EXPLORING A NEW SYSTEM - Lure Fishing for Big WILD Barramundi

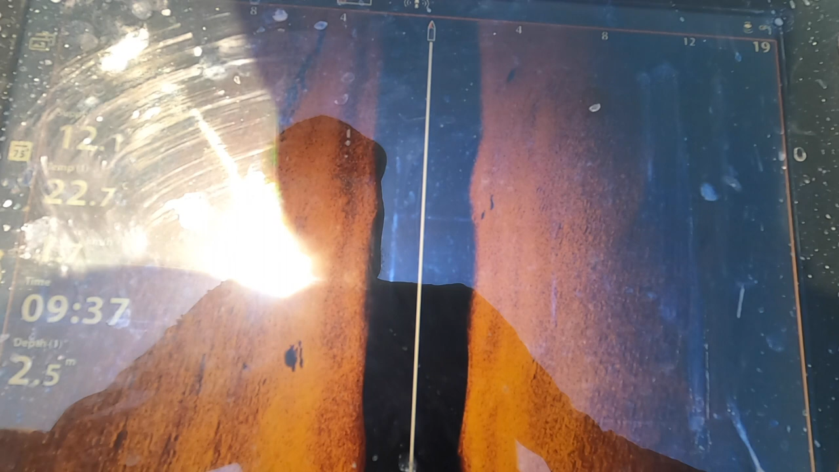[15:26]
On screen: depth 2.5 m
Oh yep, nice little patch out here.
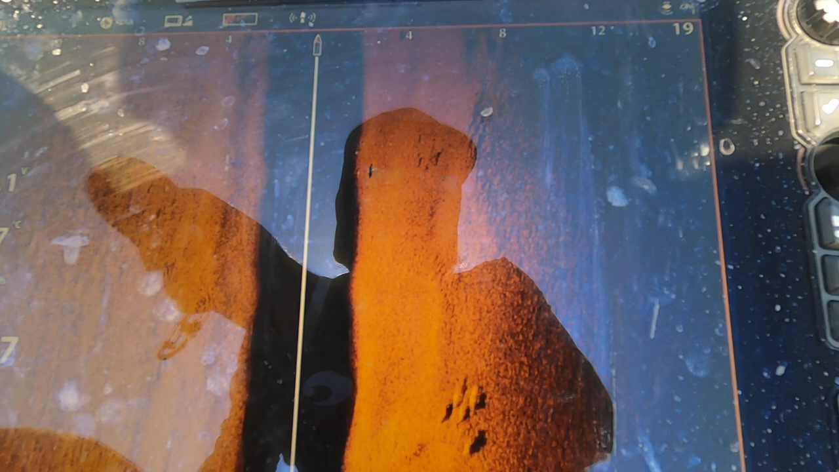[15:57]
There's some better fish in that school there.
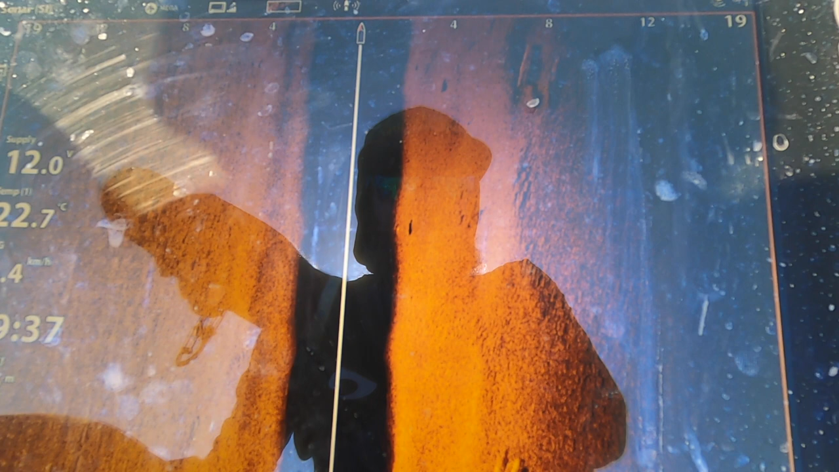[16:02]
This big one here at the back and some three little ones next to him.
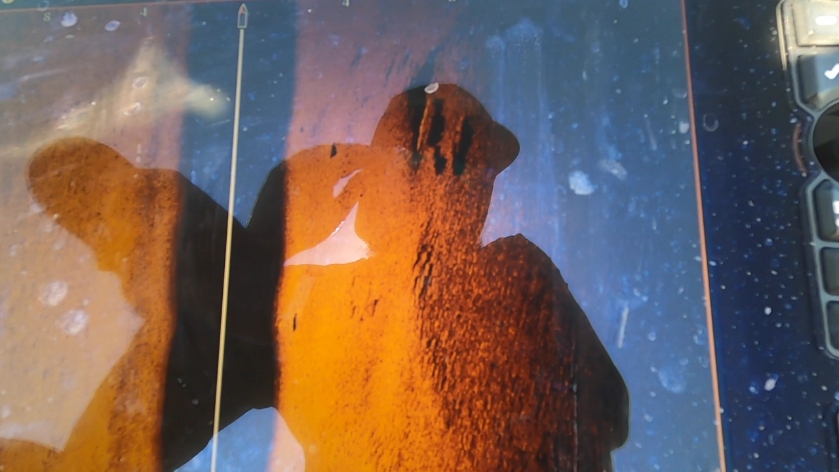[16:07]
Just sitting in them little ridges.
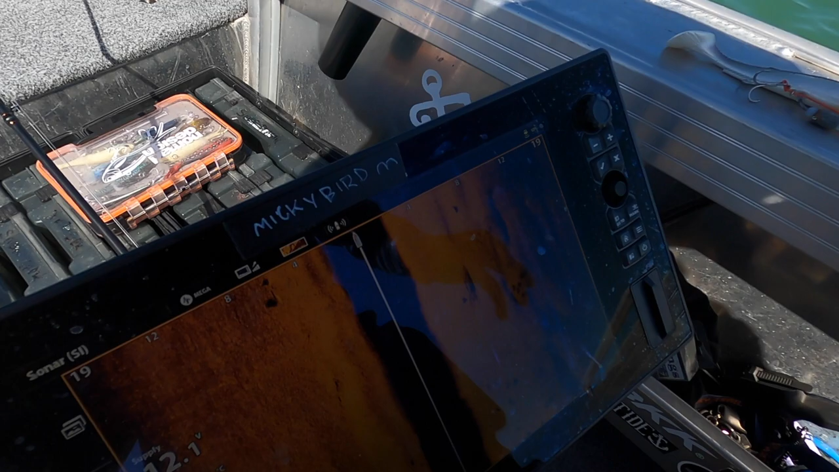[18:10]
Okay, so while I was dropping the anchor in, that's what we missed.
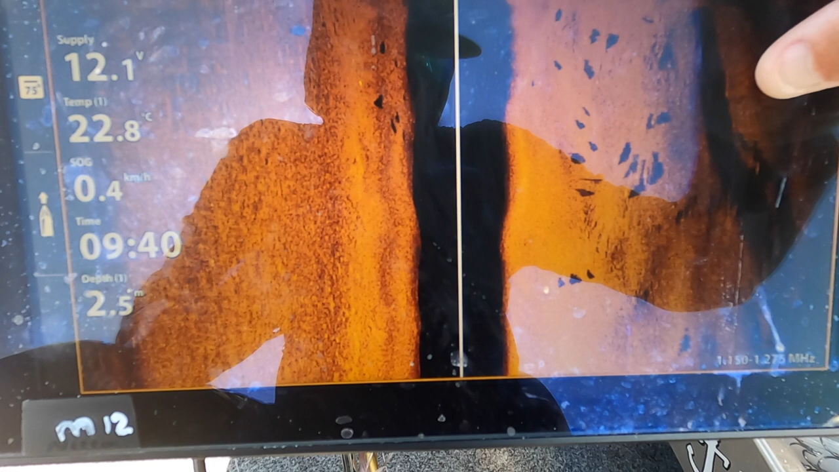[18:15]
On screen: depth 2.5 m, speed 0.4 km/h
Yeah, that's a whole lot of barra.
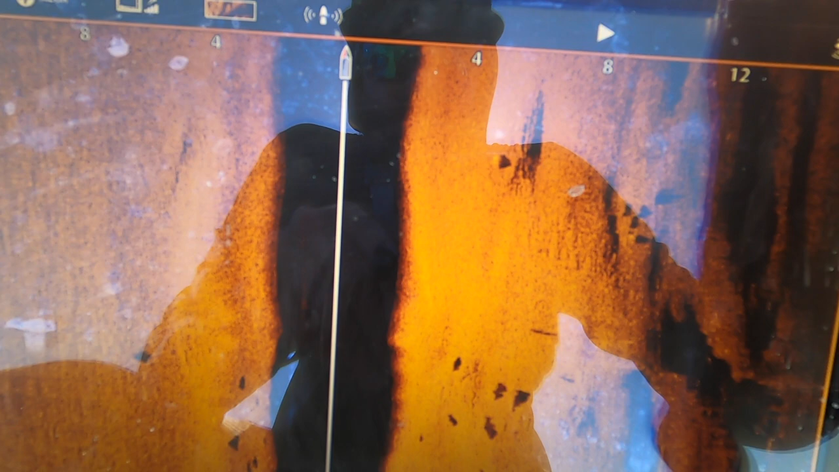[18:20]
So yeah, we're just gonna swing into position now. Anchor's down.
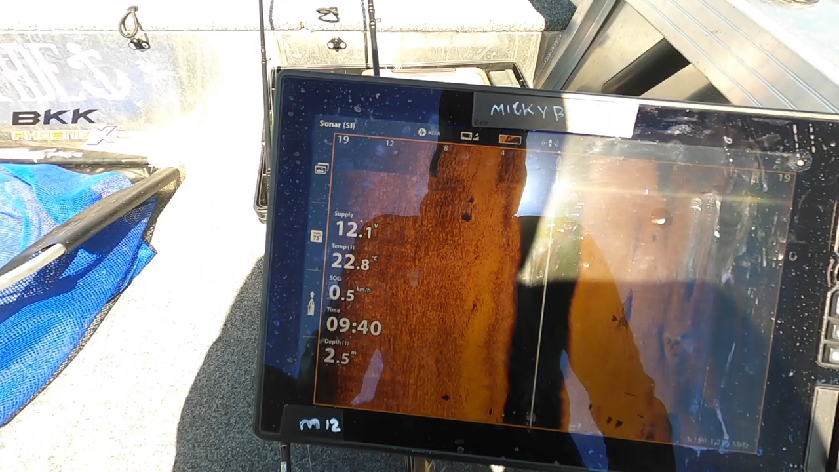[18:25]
On screen: depth 2.5 m, water 22.8°C, speed 0.5 km/h
I'm gonna start casting into that school there.